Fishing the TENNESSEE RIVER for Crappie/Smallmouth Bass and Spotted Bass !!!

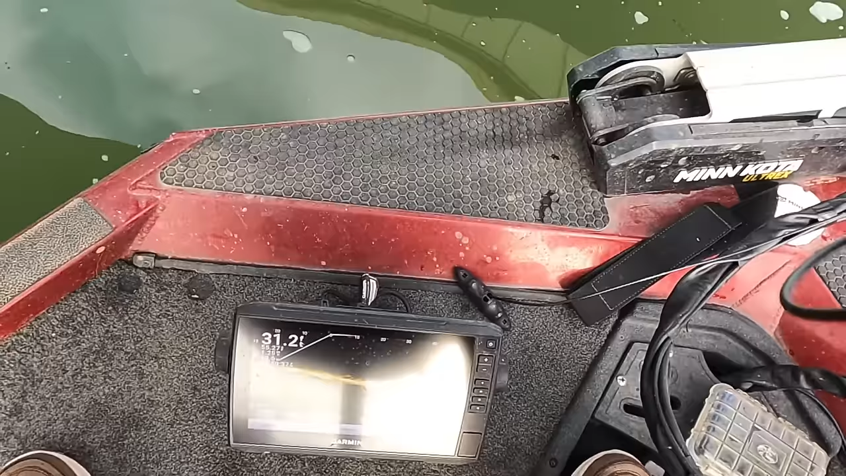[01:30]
And the water temperature is 50, what is that? Can't see it in Gunnerville. I think it's 55. Folks, I'm going to tell you something right here. The main thing when you're out here fishing is to have fun.